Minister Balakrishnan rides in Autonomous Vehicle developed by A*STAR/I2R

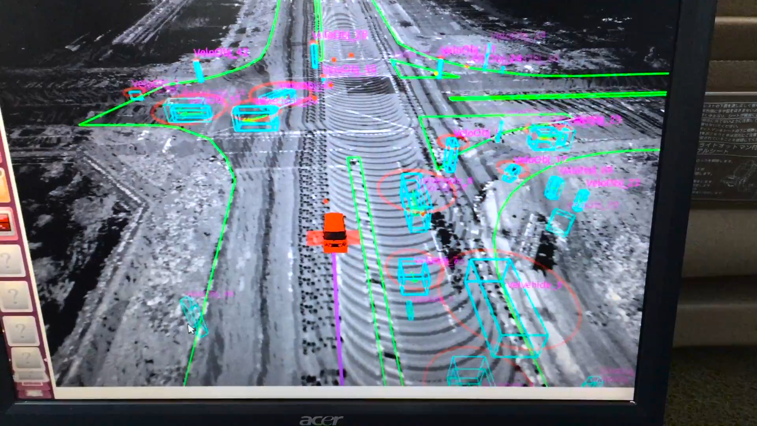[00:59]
Whether there's vehicles coming towards us before we do a lane change. If there is vehicles behind us, we will also do a stop also.
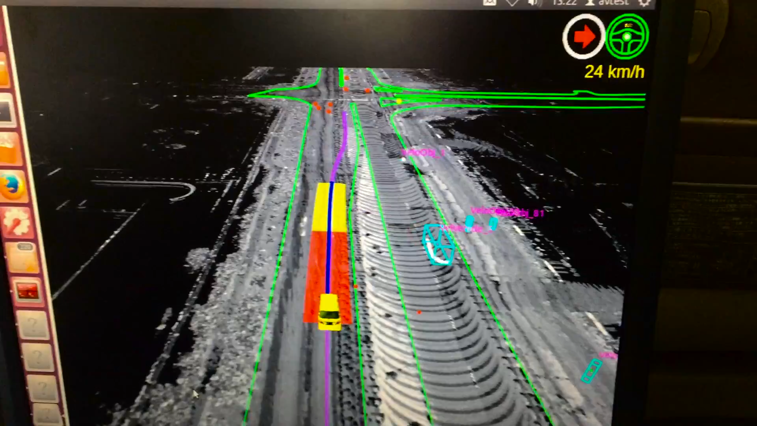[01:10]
What we are doing right now is that we are detecting where is the curb, where is the lane. We are even able to classify which lane are we right now?